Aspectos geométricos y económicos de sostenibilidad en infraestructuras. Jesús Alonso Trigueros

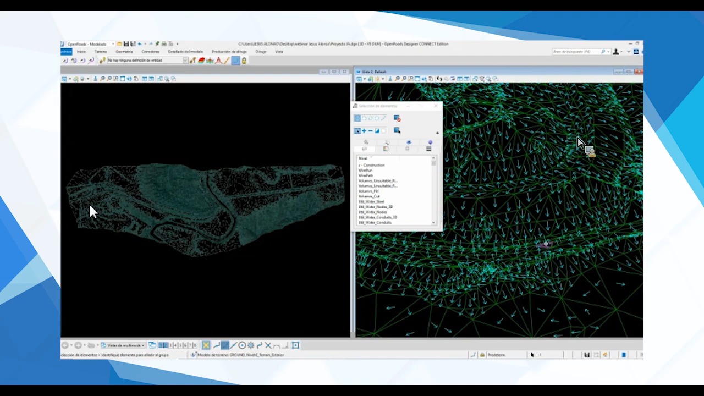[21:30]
Entonces si yo me acerco, pues vemos las líneas de máxima pendiente con los posibles flujos de agua que se pueden producir en este terreno. Lo voy a volver a poner como estaba, simplemente es para que vean que tengo opciones de activar o desactivar, flechas de flujo, puntos bajos, puntos altos, triangulación, curvas de nivel, etcétera. Voy a volver a quitar entonces las flechas de flujo.
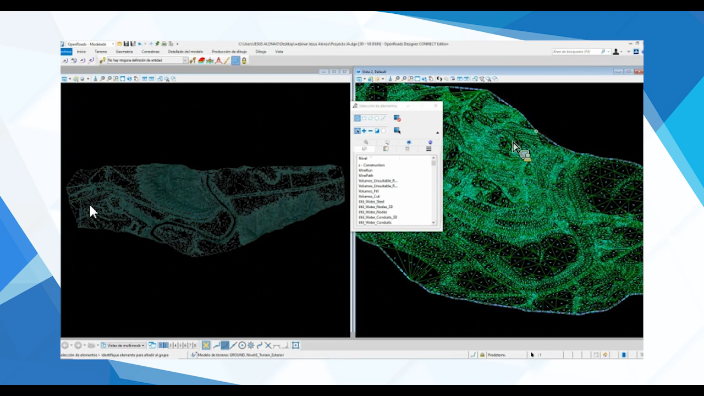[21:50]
Y, por supuesto, podemos visualizar ahora con mapas temáticos indicando qué tipo de visualización yo quiero en el terreno, ¿no? Mapas temáticos de altura, mapas temáticos de pendiente, mapas temáticos también de aspecto, ¿no? para hacer análisis paisajístico, etcétera.
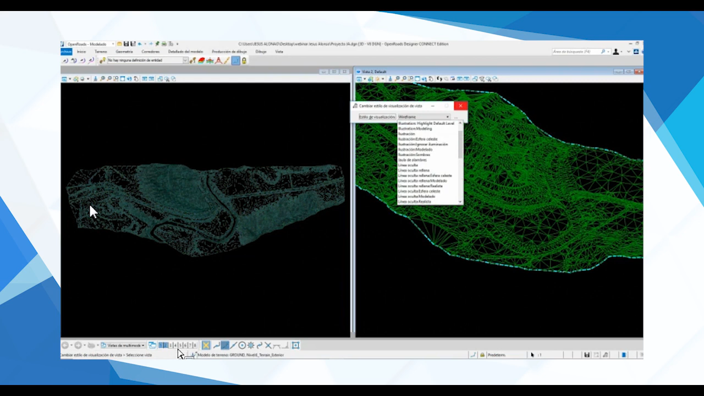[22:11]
Yo ya me he hecho dos o tres mapas temáticos.
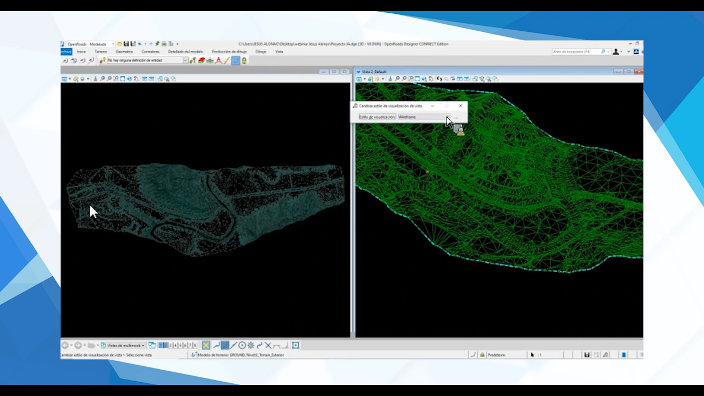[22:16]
Lo puedo visualizar en malla de alambre como lo tengo o lo puedo visualizar también en un formato más visual, como por ejemplo el smooth. vamos a ver si lo vemos. Da un aspecto bastante real
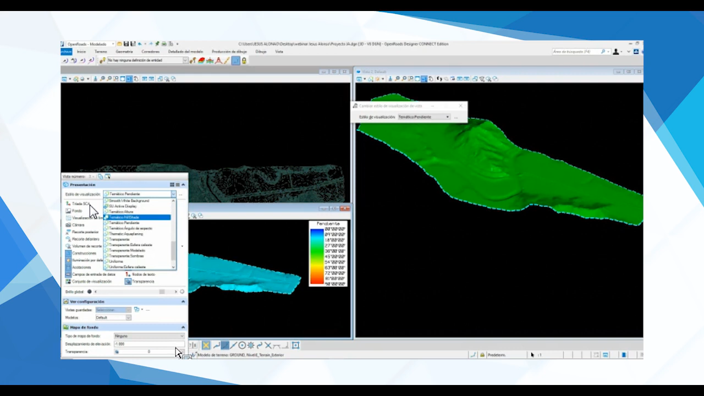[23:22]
Ahora... Ahí los tengo. Aquí tengo el temático de altura y el temático de altura también repetido.
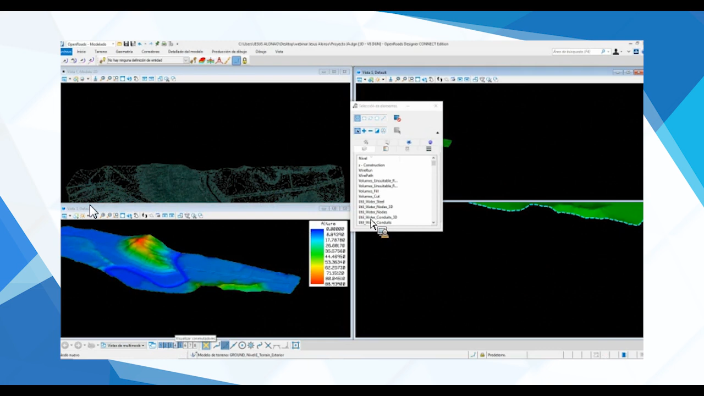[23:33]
Vamos a ver si ponemos aquí ahora el temático de pendiente. Ahí está. Bueno, pues ahí tienen un temático de pendientes que nos permite pues valorar también de alguna manera pues el consumo energético por el función de la pendiente. Analizar pendientes máximas por las limitaciones de normativa. Temas de altura pues también nos van a permitir pues hacer distintos tipos de análisis también pues de... Para la evaluación de aguas para definir por dónde quiero hacer la carretera, etc.
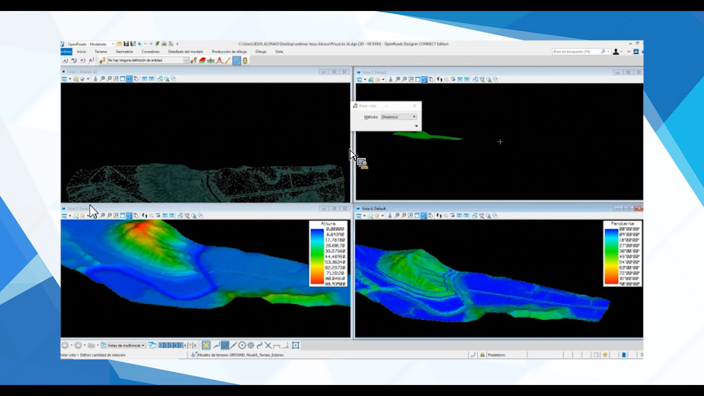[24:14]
Bueno, como digo pues esto da muchas posibilidades y bueno, pues quería mostrarles alguna cosita. Vamos a... Ahora a quedarnos con la planta para hacer un pequeño corredor para hacer un trazado de geometría sencillo. Por ejemplo, pues podemos acercarnos aquí y hacernos un pequeño trazado pues aquí alrededor de la ladera de esta zona más alta de montaña. Pues iríamos a la parte de geometría. Podemos... Vamos a hacer una geometría pues pequeñita para ver cómo funciona esto.